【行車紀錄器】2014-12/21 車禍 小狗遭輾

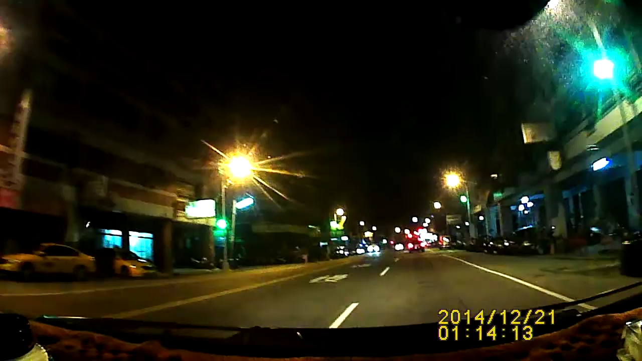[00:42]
很白痴，那你在台南？ 可惜，这是白痴。 那就只有。台南下去南部就只有一个 左转大兴路，然后右转。 而且每次就那个天桥上面， 欸、 靠背拢了嘞， 碾过去了。这个壁纸，这谁家的狗？这个挂，这一定挂了。哇，他抽去一下就死了。
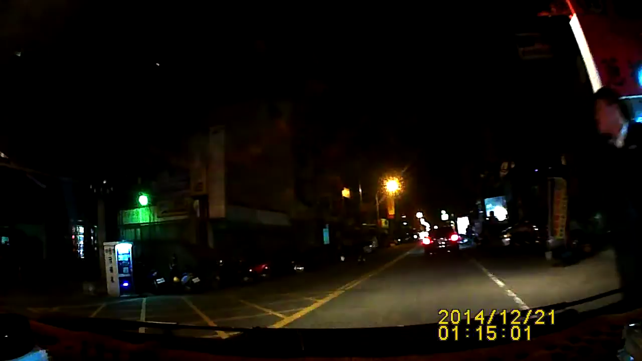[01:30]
对啊，他没有流血呢。 那没救了，在我们面前被碾。 哇，这细跳跳啊！ 他原地抽搐很多，现在才死。 阿门， 他跑过去给 重新计算中。 啊、 那来不及闪了、啊。